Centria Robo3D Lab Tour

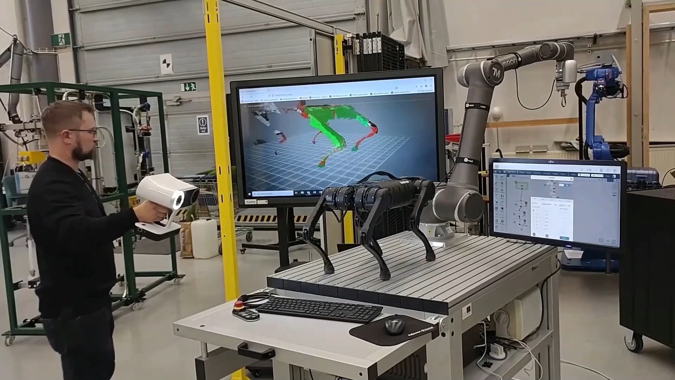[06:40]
A digital model can be easily created without existing documentation.
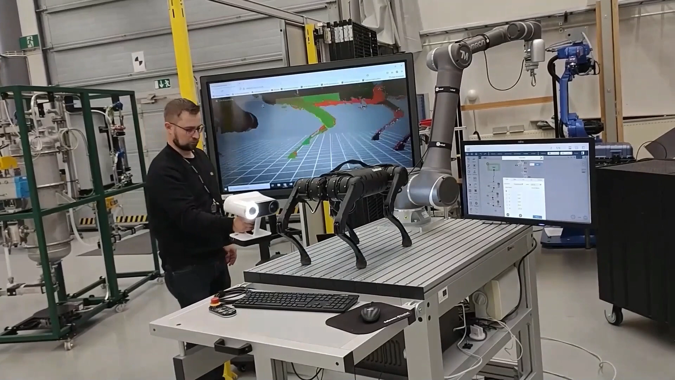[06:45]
The resulting model can be used in simulation or remanufacturing.